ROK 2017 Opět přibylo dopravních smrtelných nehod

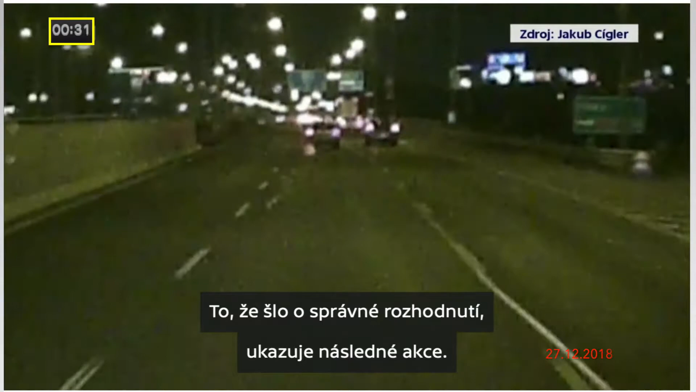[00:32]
To, že šlo o správné rozhodnutí, ukazuje následná akce. Řidič v prostředním pruhu totiž náhle brzdí a jede do levého. V tom ale do něj a dalších dvou vráží ve vysoké rychlosti přijíždějící šofér černého vozu.
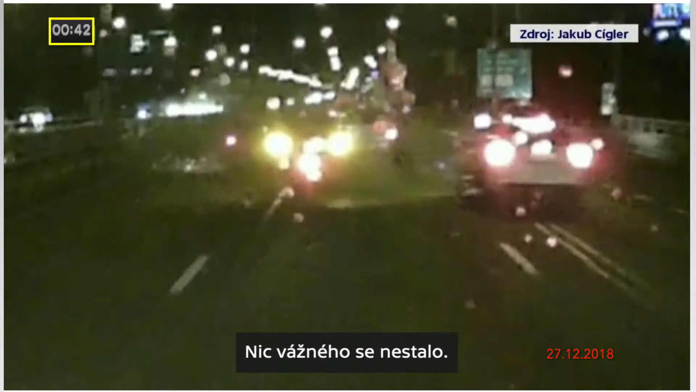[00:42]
Nic vážného se tady nestalo. Opět šlo ale o nepozornost a nepřiměřenou rychlost.
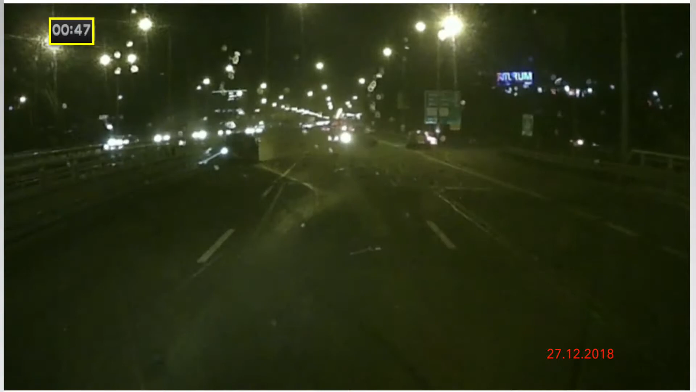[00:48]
Jenom během jednoho týdne v průběhnice listopadu zemřelo 22 osob na našich silnicích.